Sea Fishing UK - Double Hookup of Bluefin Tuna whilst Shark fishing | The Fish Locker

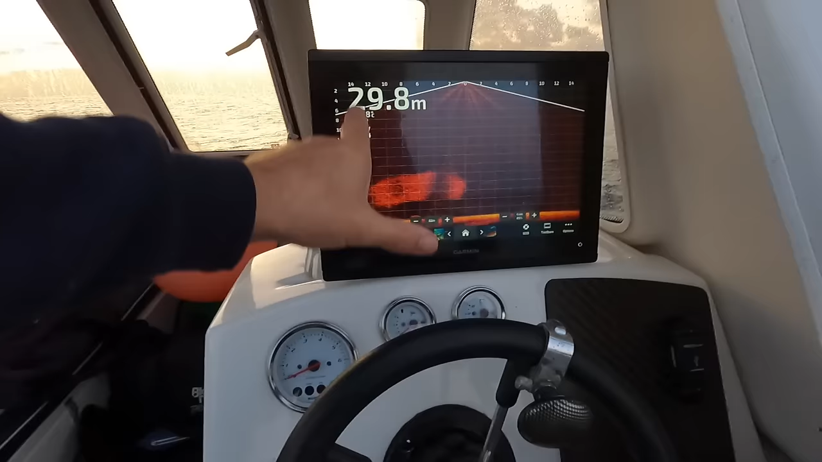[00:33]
On screen: depth 29.8 m
Oh, there's a big fish there on bottom. See, just chest them there, look. That's a tuna.
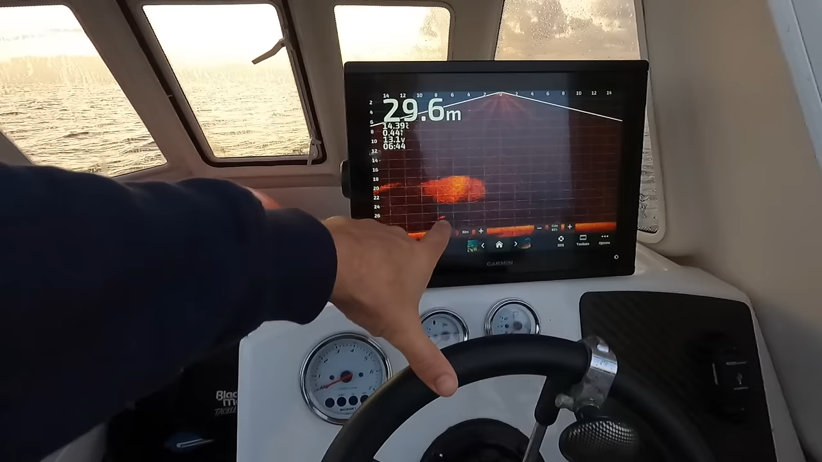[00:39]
On screen: depth 29.6 m
Oh, that bait fish is gone. Right in amongst them all. Yeah. We're out for a thresher shark.